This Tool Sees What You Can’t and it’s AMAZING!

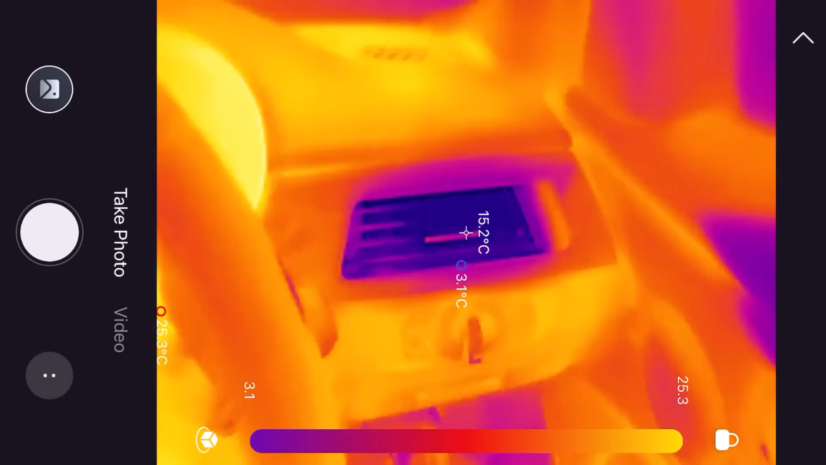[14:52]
On screen: spot 15.2°C
15 degrees maximum again we've got around three degrees here one degree over this side sorry about switching between my units and then we've got about three degrees four degrees centigrade over here so really we've got pretty kind of even spread here potentially this one is is slightly colder than the others but there's not a massive difference when the air conditioning refrigerant
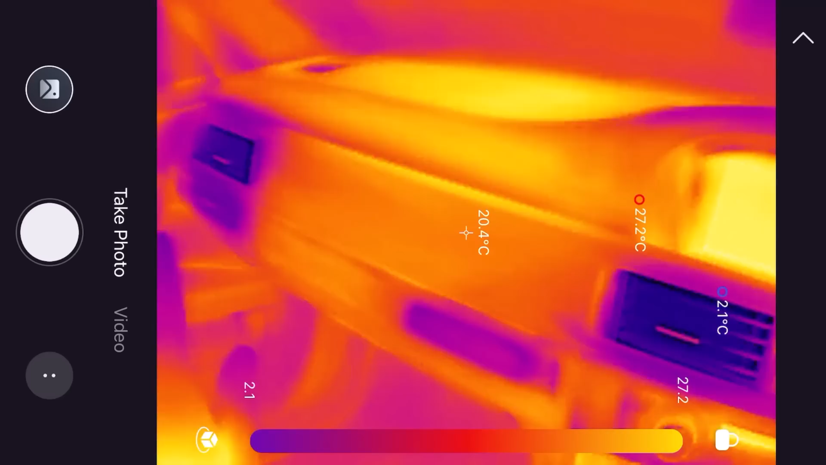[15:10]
On screen: spot 20.4°C, max 27.2°C, min 2.1°C
is low what you tend to see is is a drop as you go across that's because the evaporator inside the air box is cooler on one side of the other because
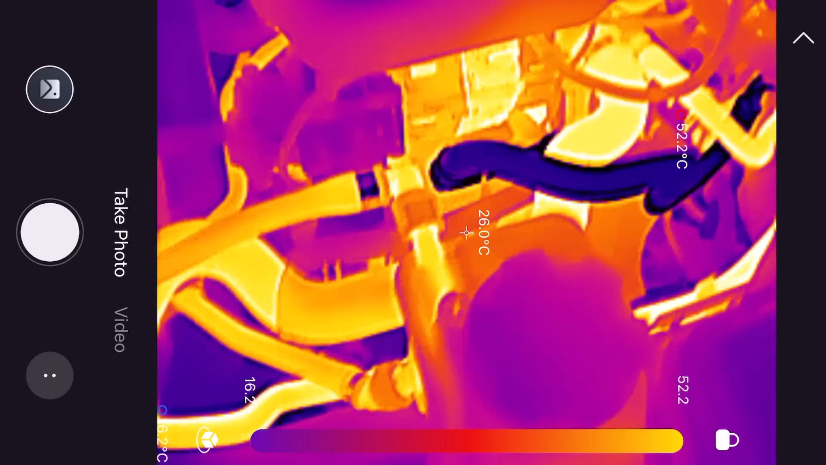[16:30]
On screen: spot 26.0°C
okay so now it becomes a bit clearer on what we're looking at so here we can see that that
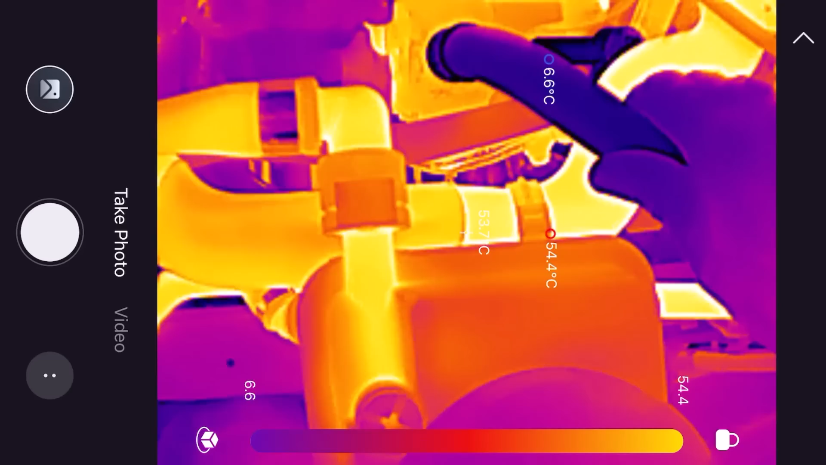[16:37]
cold pipe coming back coming back okay so that's going into the compressor
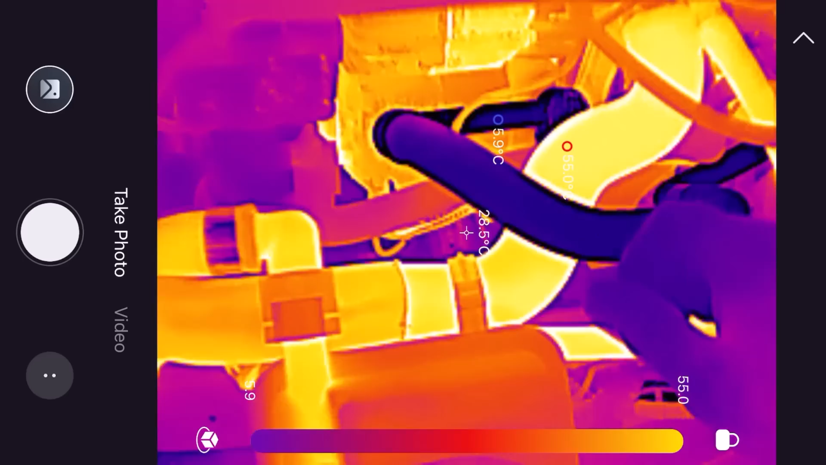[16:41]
and then here we've got
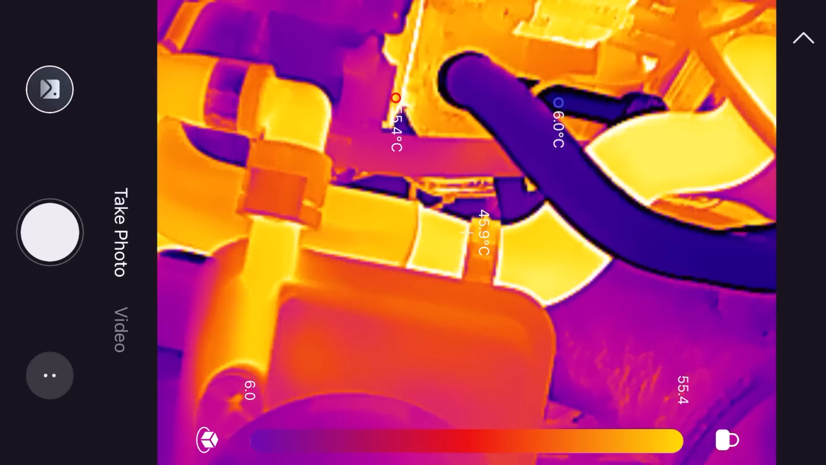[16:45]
the warm pipe coming out of the compressor now it's a bit harder to see because we've got all
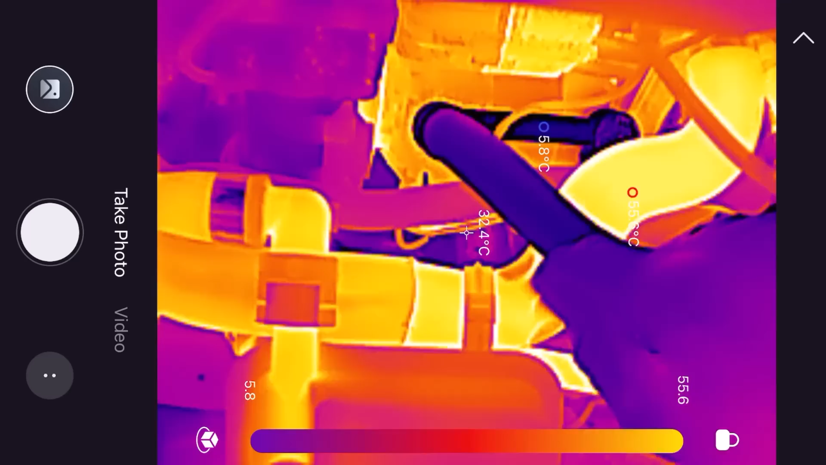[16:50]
On screen: spot 32.4°C
these hot coolant hoses around there however if we look down the front you can see it going across
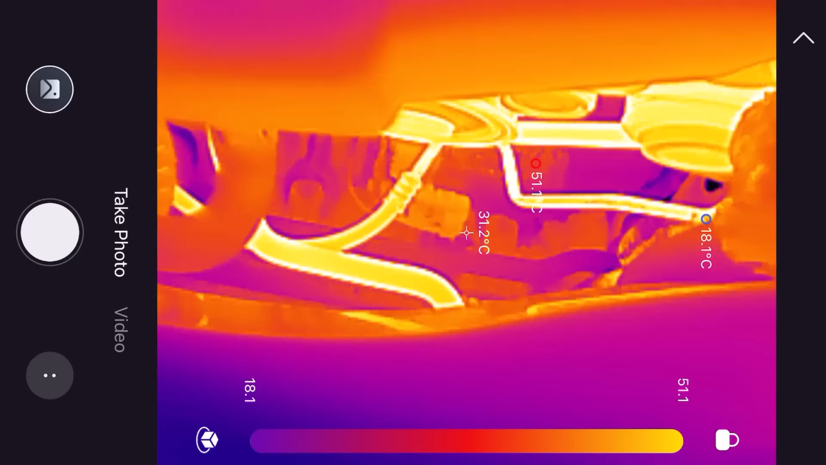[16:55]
On screen: spot 31.2°C, max 51.1°C, min 18.1°C
the bottom there goes across the bottom
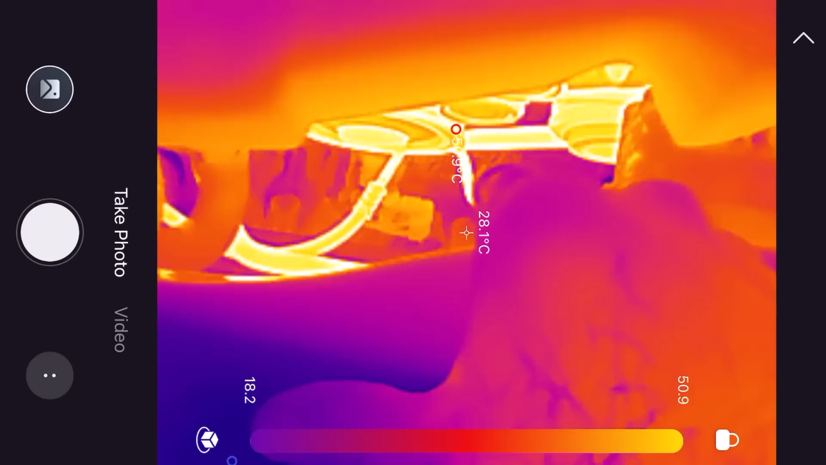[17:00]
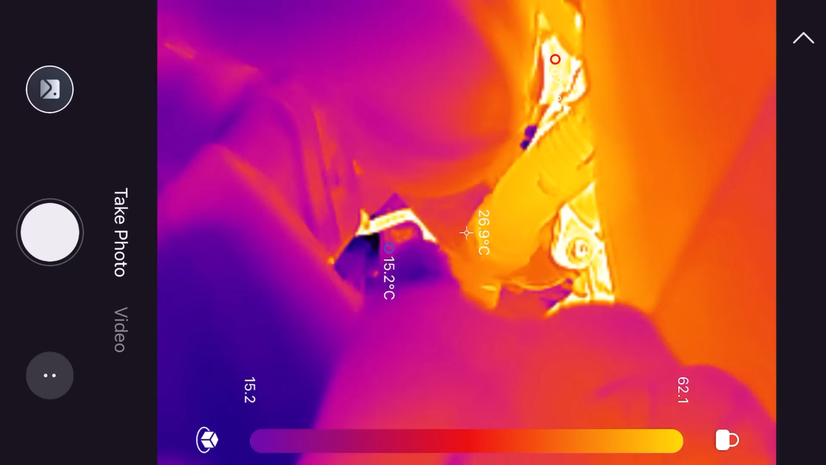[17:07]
On screen: spot 26.9°C
it goes up there look up to here okay
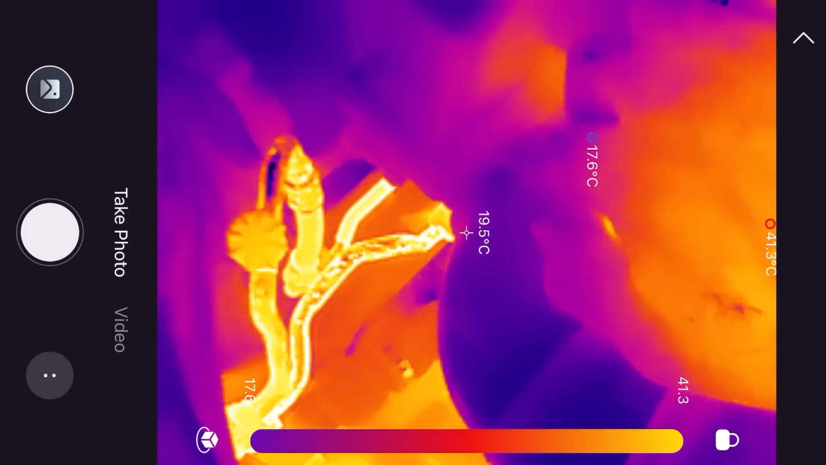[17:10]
On screen: spot 19.5°C, max 41.3°C, min 17.6°C
so this is the hot gas coming from the compressor to the
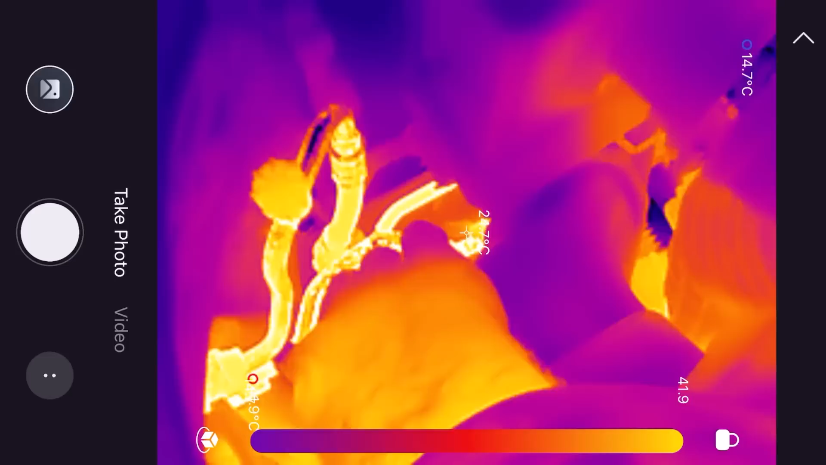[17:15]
condenser now ideally the pipe coming in
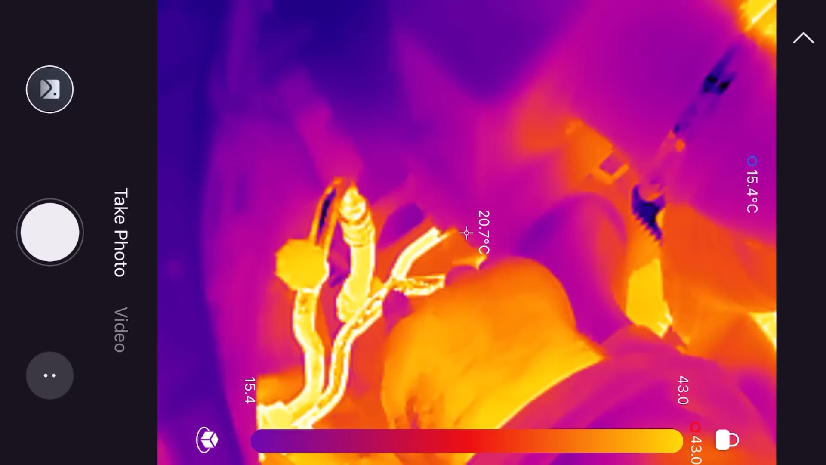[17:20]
On screen: spot 20.7°C
should be slightly warmer than the one coming out let's have a look at what we've got so we'll just use that target
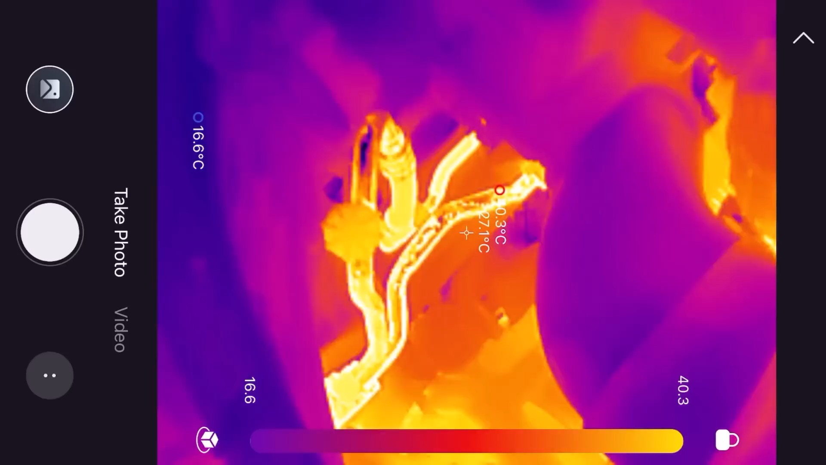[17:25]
there so we can see this one here is about
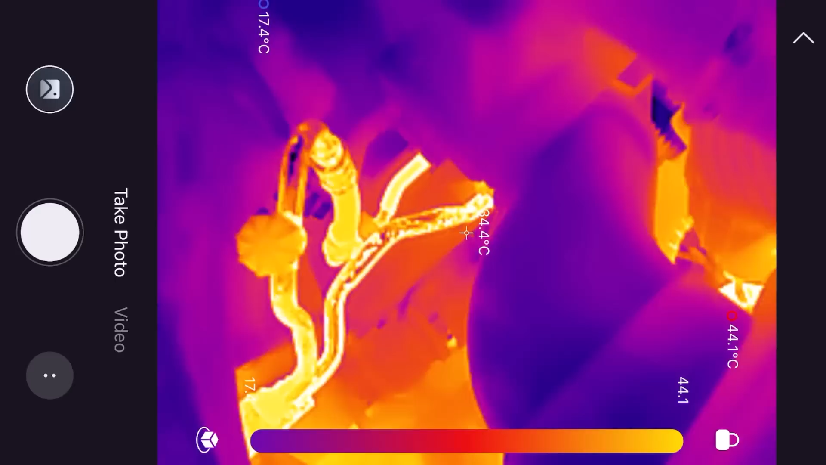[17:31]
On screen: max 44.1°C
34 degrees celsius that one going the other way is about 35 so i mean i don't know if there's a bit of a coating on the pipe there let's have a look down here instead
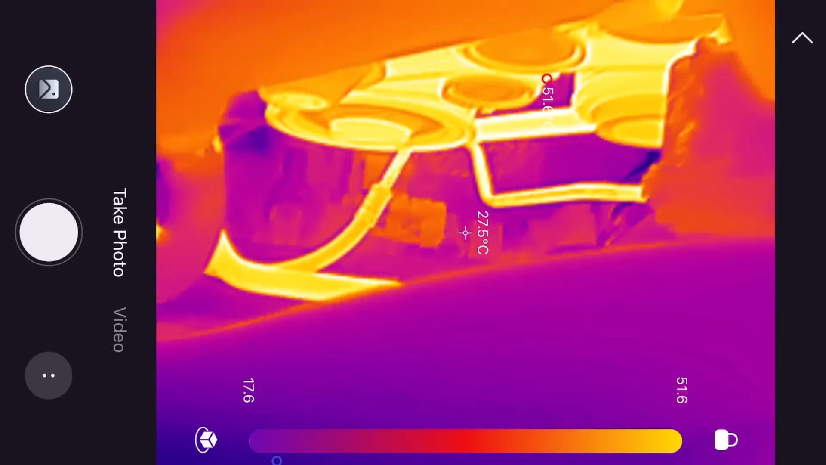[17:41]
On screen: spot 27.5°C
so yeah we can see that that's about 44 45
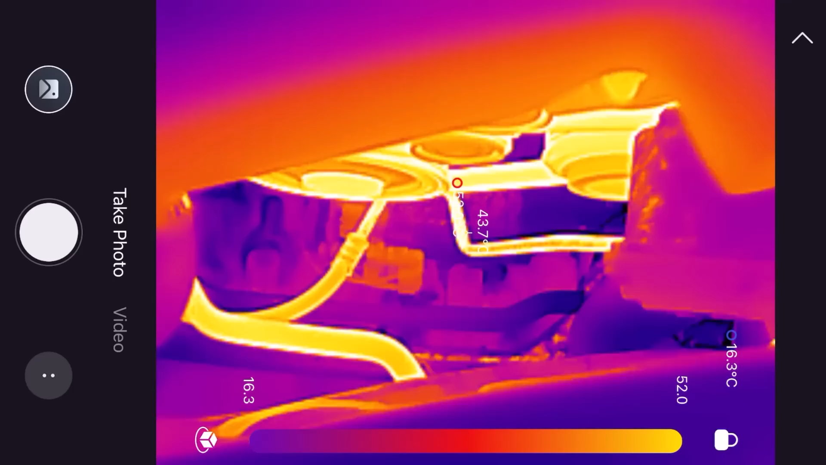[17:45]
and about 34
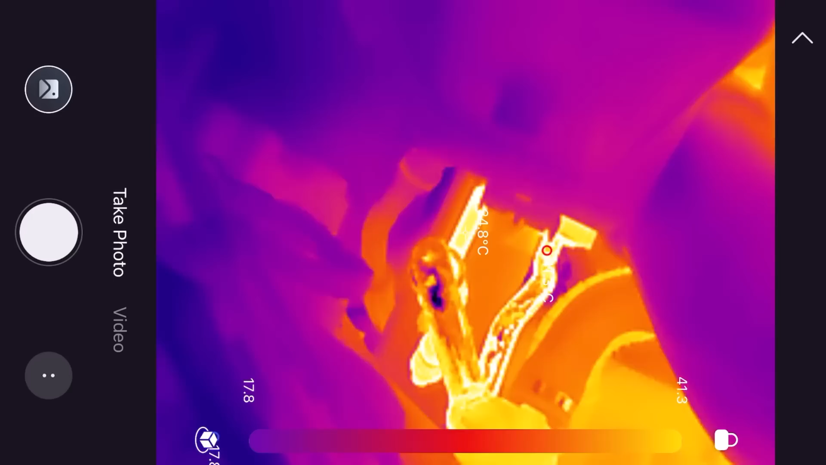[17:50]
going back towards there so we've dropped around about 10 degrees on the condenser